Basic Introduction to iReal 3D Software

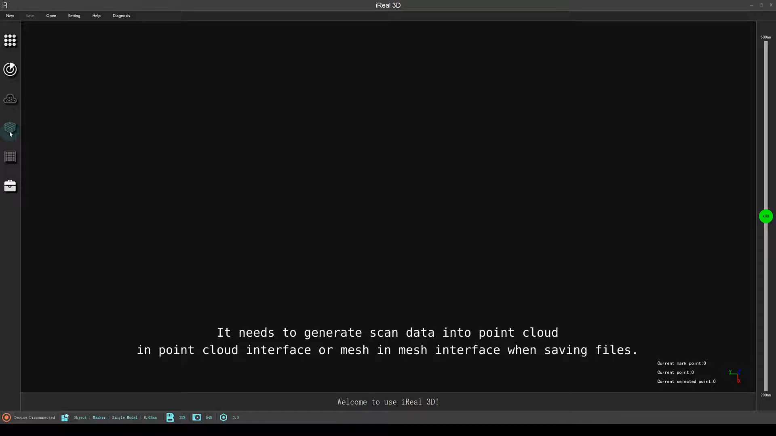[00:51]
Also, we can save as point cloud project file and mesh project file. Point cloud project file can be aligned by point cloud.
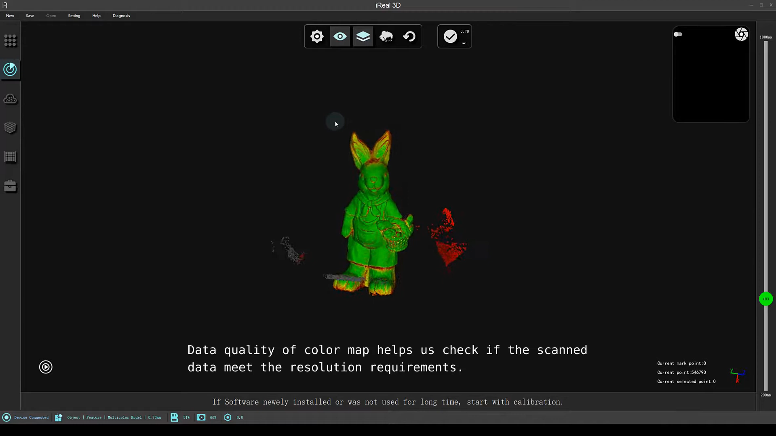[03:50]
Green, means, the data meets their requirements, while red doesn't.
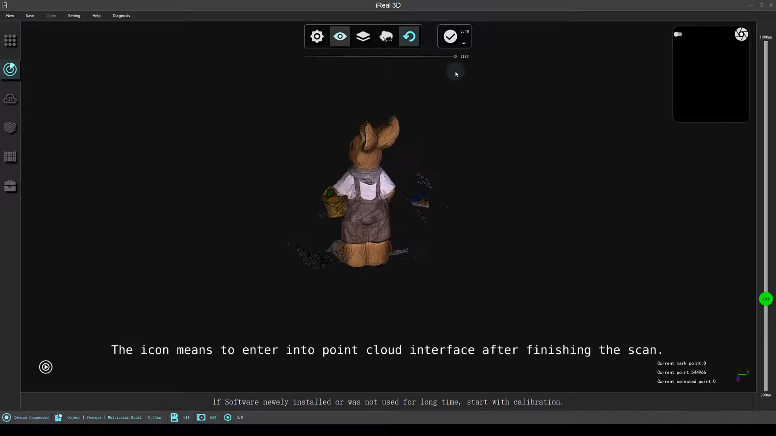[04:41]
The drop-down arrow, allows you to select different resolutions. The resolution can be changed before, or after the scan.
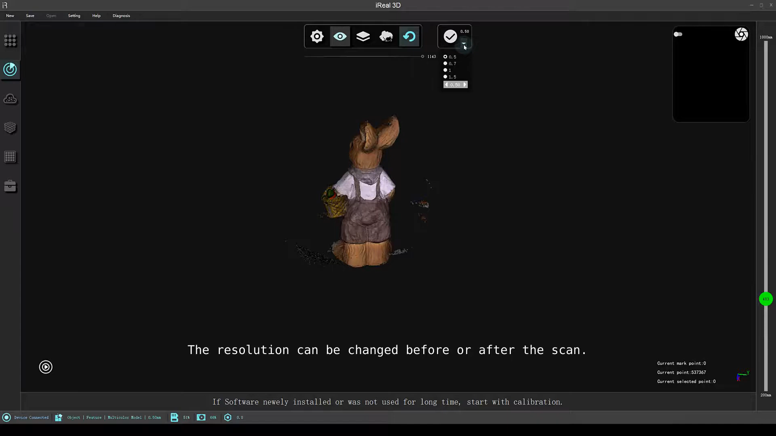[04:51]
Remember to open that function of data,
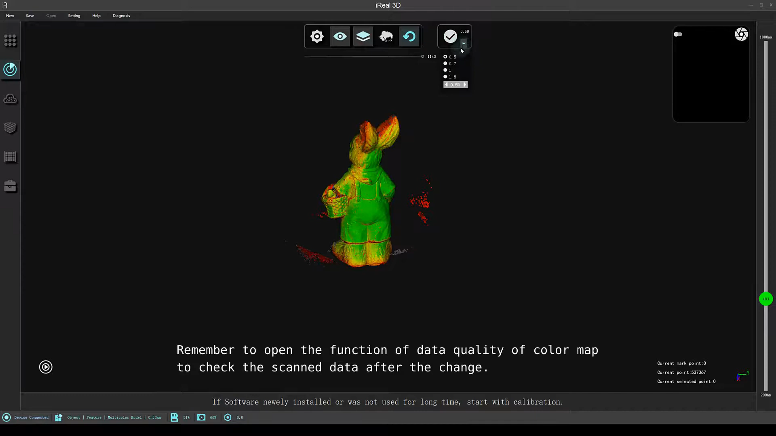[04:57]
quality of color map, to check that scanned data after that change.
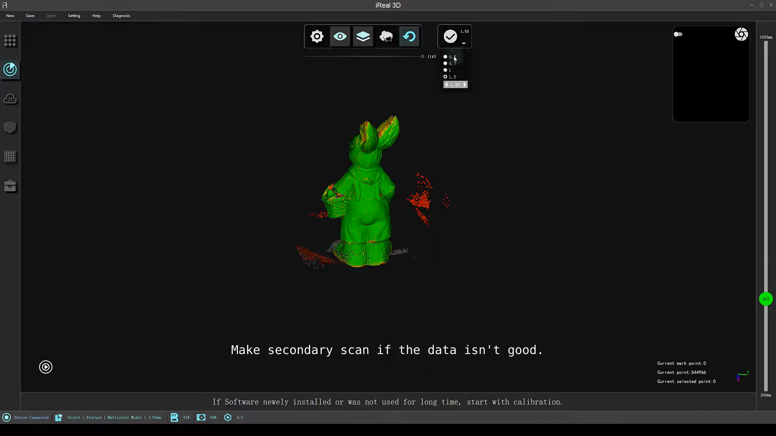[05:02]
Make secondary scan, if that data isn't good.
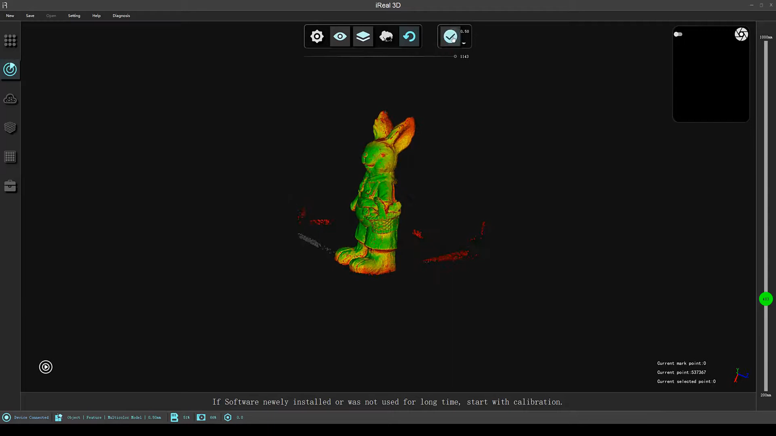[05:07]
It's the point cloud interface.
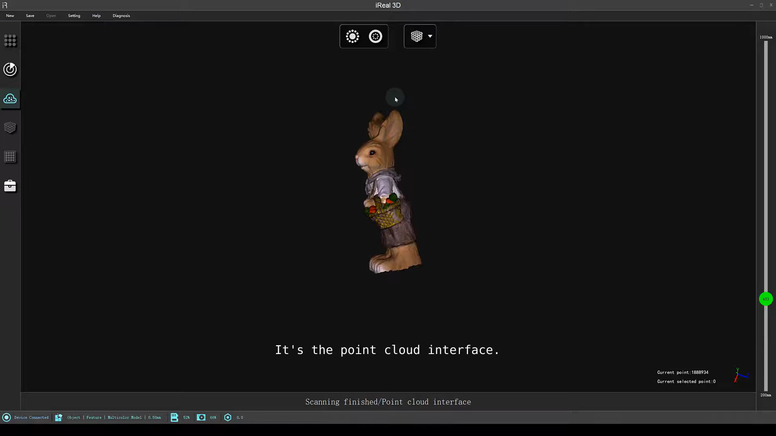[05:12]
It's the point cloud interface. We can save as point cloud project file, and point cloud file when that point cloud interface is activated.
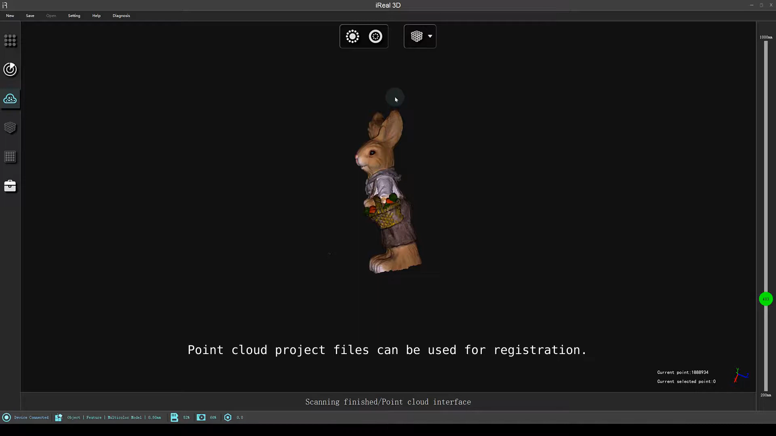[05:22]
Point cloud project files can be used for registration. The common file formats are ASC, TXT, etc. Before their wrapping.
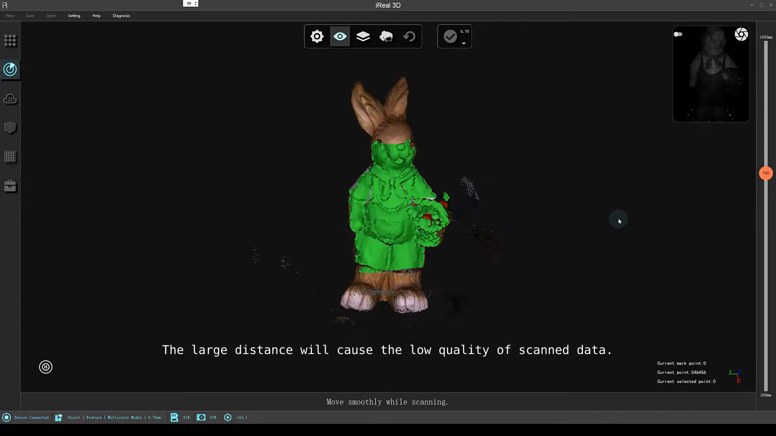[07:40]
At the bottom is the status bar, as well as the prompt bar.